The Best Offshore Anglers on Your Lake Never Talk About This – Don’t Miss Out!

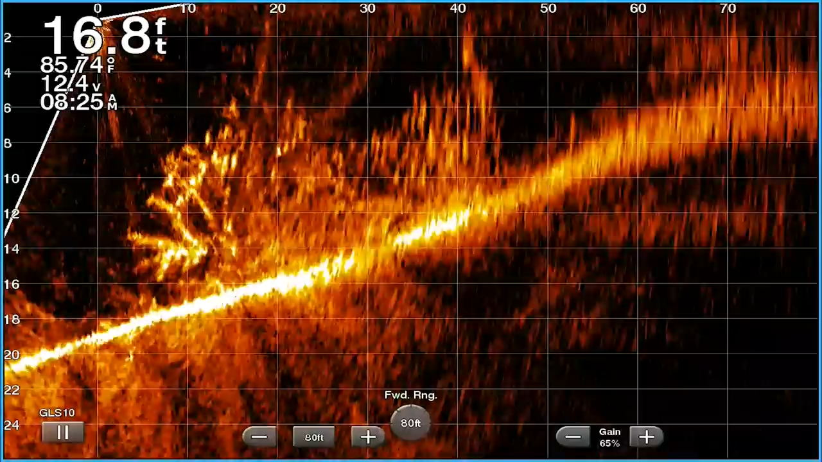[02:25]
On screen: depth 16.8 ft
Now, after I caught this fish, I got closer up to the brush pile with my Garmin LiveScope for y'all to see a good picture of the brush pile.
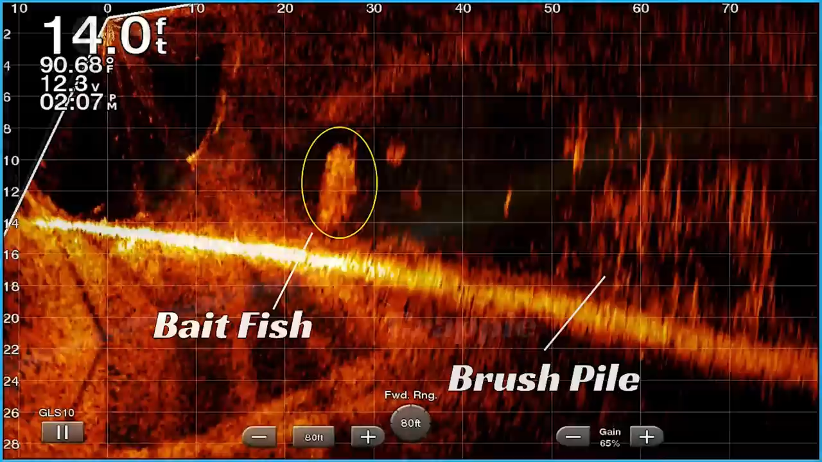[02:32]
On screen: depth 14.0 ft, water 90.68°F
Now, I also noticed that there was bait around the brush pile, and I knew that this brush pile had a chance later in the day to be productive.
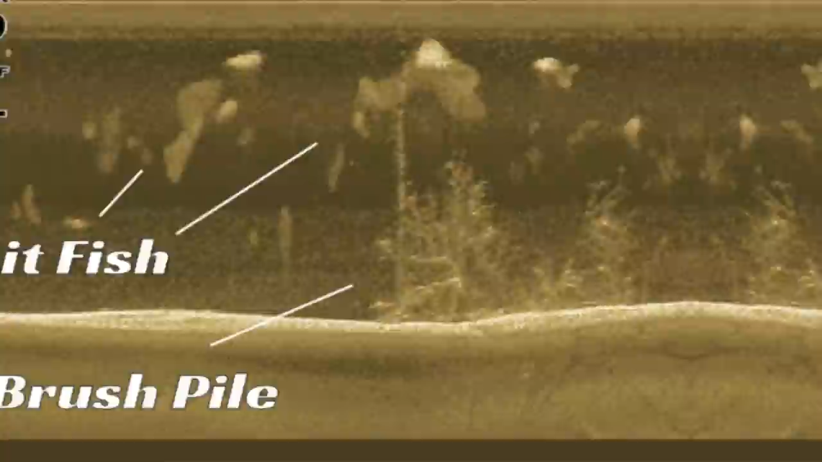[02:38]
After leaving this spot, I did go out and check some areas on the main lake.
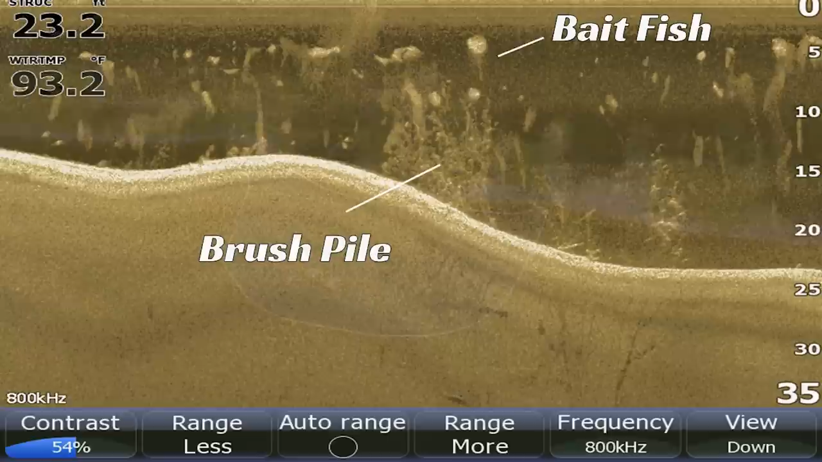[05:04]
On screen: water 93.2°F
And as this day, what made this spot even more perfect was, there was a lot of bait that I saw coming in and out right there.
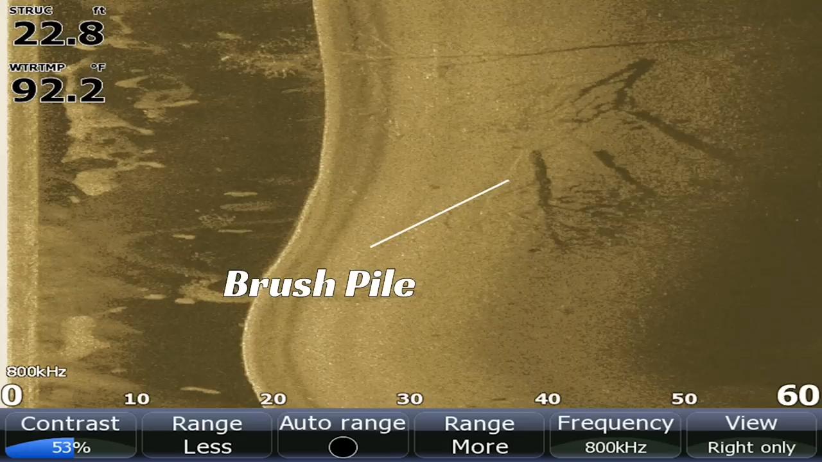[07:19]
On screen: depth 22.8 ft, water 92.2°F
Big as this is, I mean, like I said, I've always seen crappie boats on.